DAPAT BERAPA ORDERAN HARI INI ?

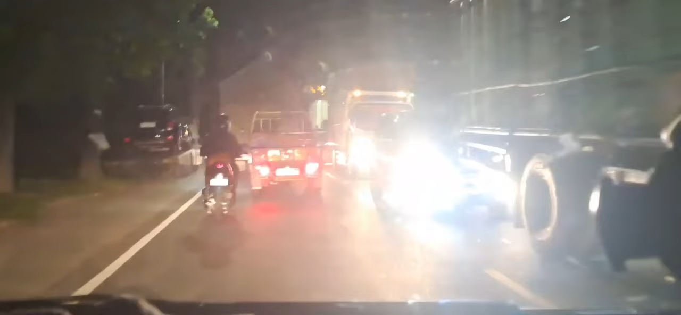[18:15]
arah Madiun jalannya pelan-pelan lor ya toh, yang mau arah ke Surabaya deket Teguyangan macet total nih, nggak jalan sama sekali lor.
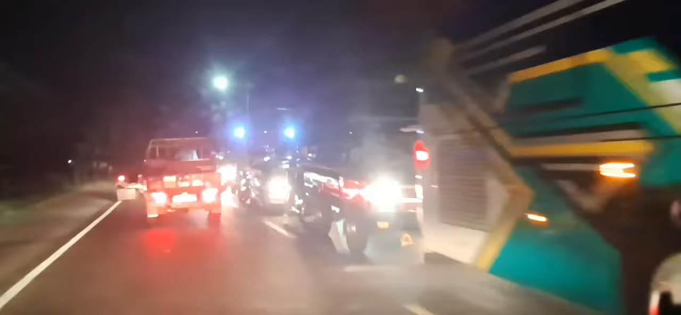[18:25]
Nah, kelihatan toh nggak jalan sama sekali, berhenti lor. Oke lor, customer udah turun, tak turunkan dulu.